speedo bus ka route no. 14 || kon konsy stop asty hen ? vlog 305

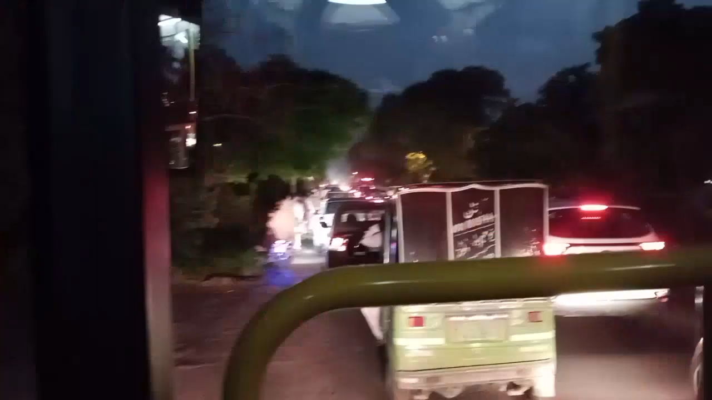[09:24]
یہاں پر بہت رش ہے بہت ٹرافک ہے اور ہم ٹرافک میں بھسے ہوئے ہیں اب تھوڑا سے چلنا شروع ہوئی ہے بس
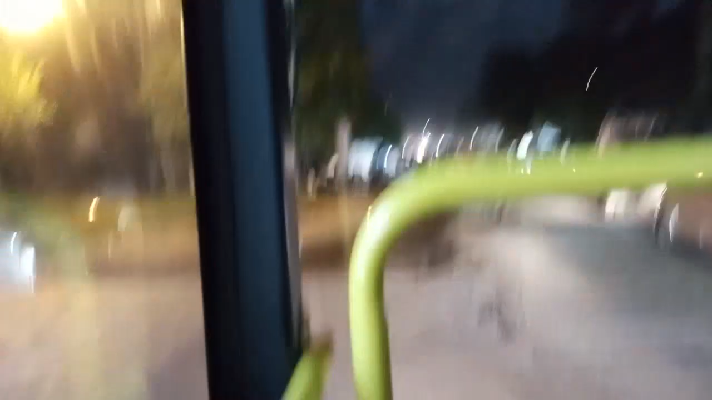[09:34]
چھوٹا سارا چھوٹا اشارہ سٹاپ آیا اب ناکہ سٹاپ آیا ناکہ اب مجھے ایسے لگ رہے کہ بس آگے سے غازی روڈ آ رہا ہے اور پھر اس کے بعد جو ہے ہم چڑھ جائیں گے فیروز پر روڈ پہ سامنے سے تو ایسی لگ رہا دیکھتے ہیں شوکر ٹاؤن آیا ہے اب جناب ڈیفنس کے بعد جو ہم آئے ہیں اس روڈ کے اوپر
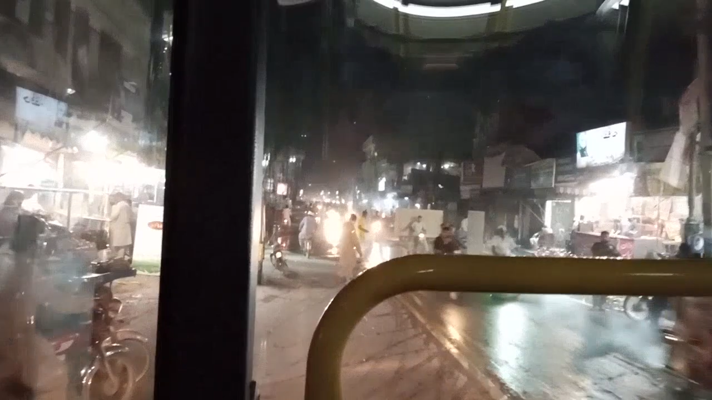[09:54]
تو اب شوکر ٹاؤن آیا اور آگے شاید میرا خیال ہے غازی روڈ آئے گا اس سے پھر ہم موڑیں گے جو فیروز پر روڈ پہ اور غازی روڈ اور یہ ہے جناب جنرل ہسپٹل یہ شاید ایک ہی سٹاپ ہوگا میں بتاتی ہوں پہنچ کی ہاں غازی چوک کہہ رہی ہے تو غازی چوک جو ہے وہ اور جنرل کا ایک ہسپٹل ایک ہسٹاپ ہوگا جنرل ہسپٹل کا
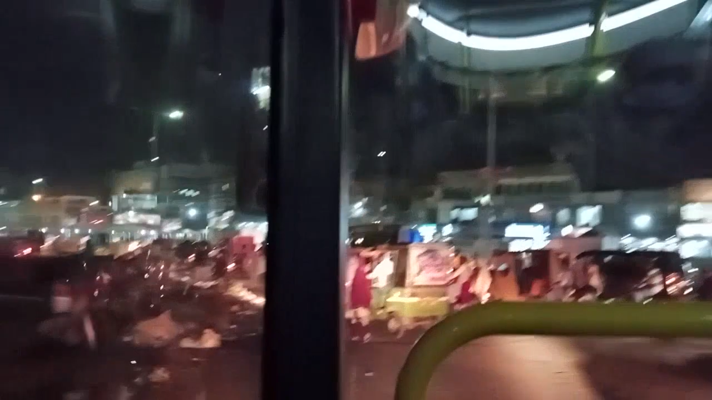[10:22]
غازی چوک پہنچ گئے ہیں سامنے جو ہے یہ فیروز پر روڈ اب شروع ہوگیا بیٹرو